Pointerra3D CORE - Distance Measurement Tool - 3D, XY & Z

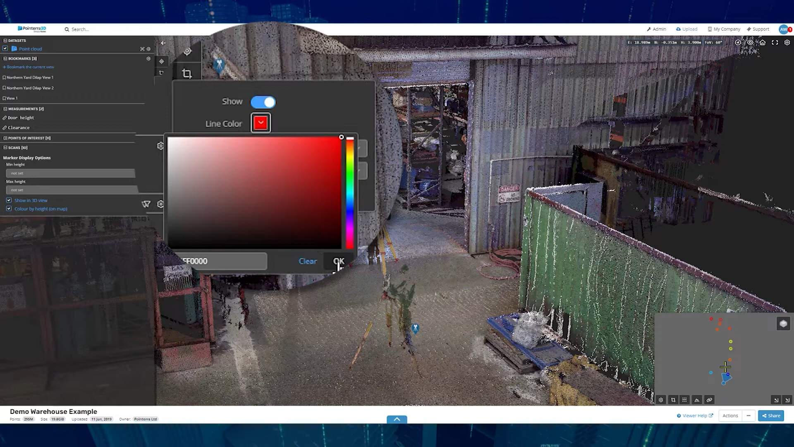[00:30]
and pick between the point cloud or point cloud and terrain.
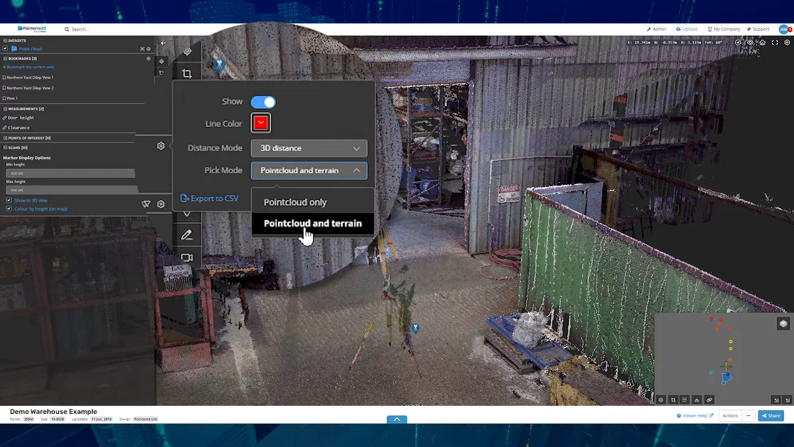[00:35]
Any saved measurements can be exported to a CSV.
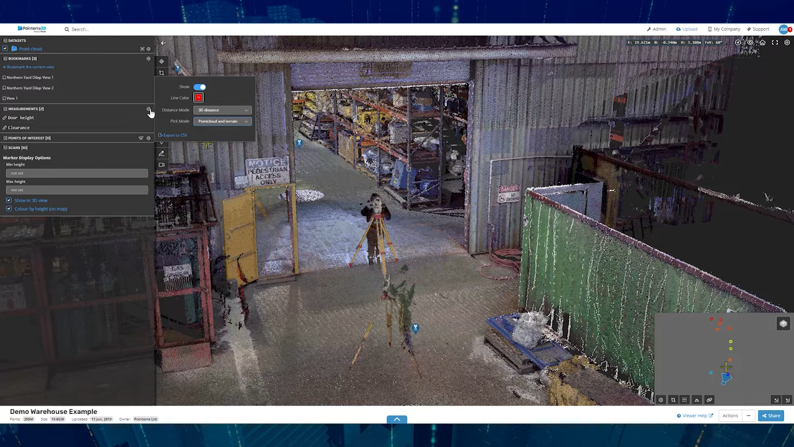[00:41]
3D provides a distance from point to point.
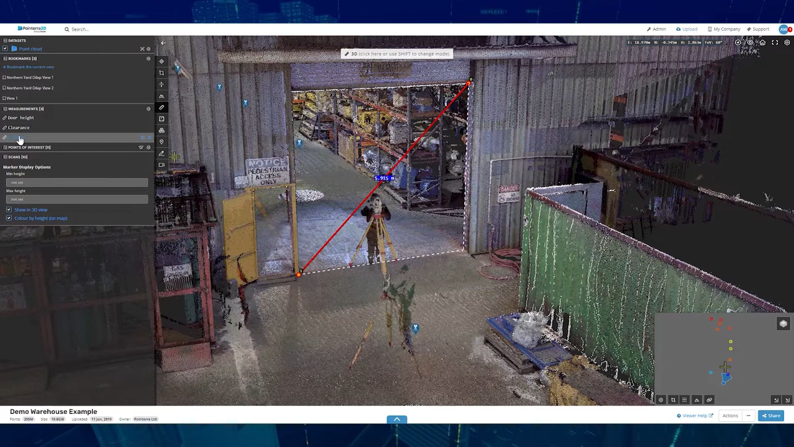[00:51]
Get the vertical distance from point to point, using the height distance mode.
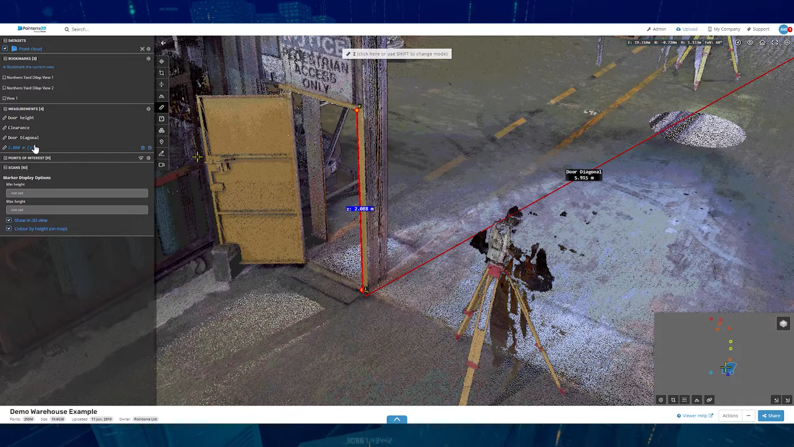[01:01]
And get the horizontal distance from point to point, using the horizontal distance mode.
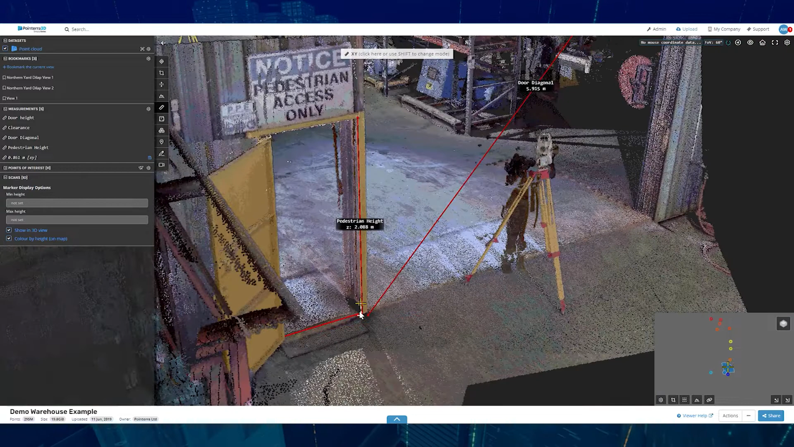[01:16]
Each measurement can be saved to the point cloud for future use.